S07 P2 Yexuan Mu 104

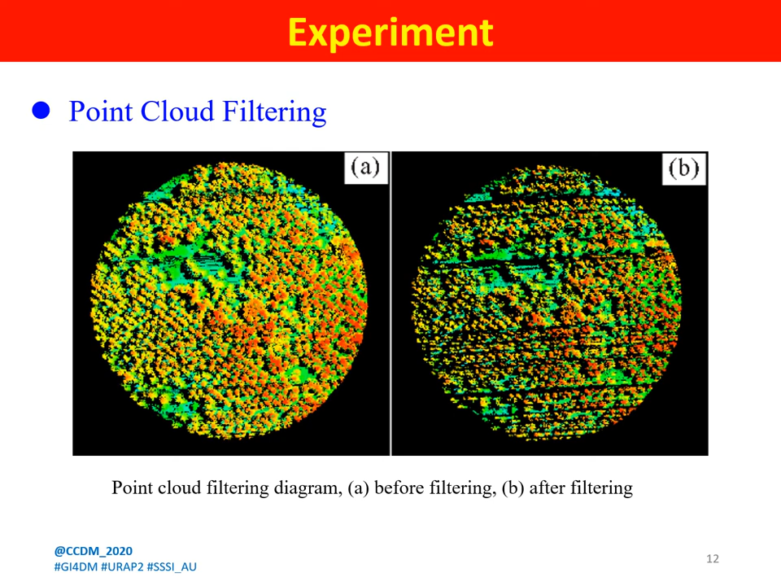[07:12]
Step 6. A circle is drawn around a point to calculate the number of points that fall outside the circle. This paper adopts a semi-automatic pit removal method.
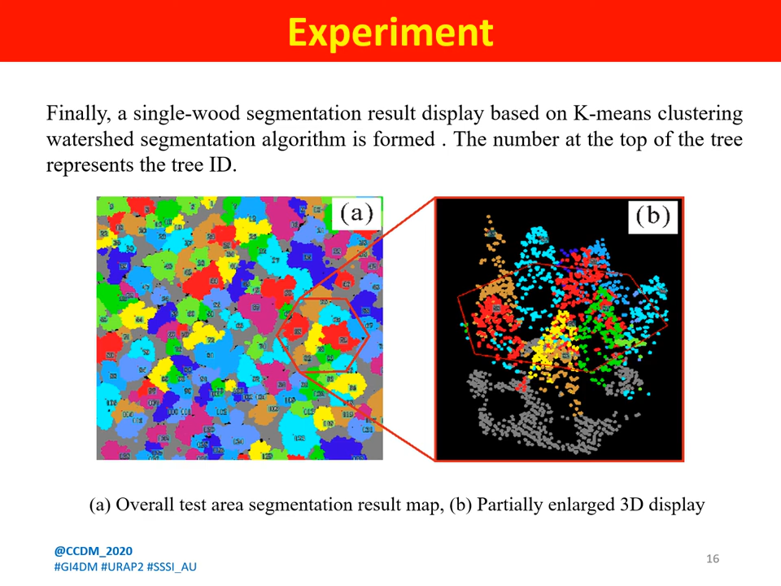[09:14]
Based on k-means clustering watershed segmentation algorithm is formed. The number at the top of the tree represents the tree ID.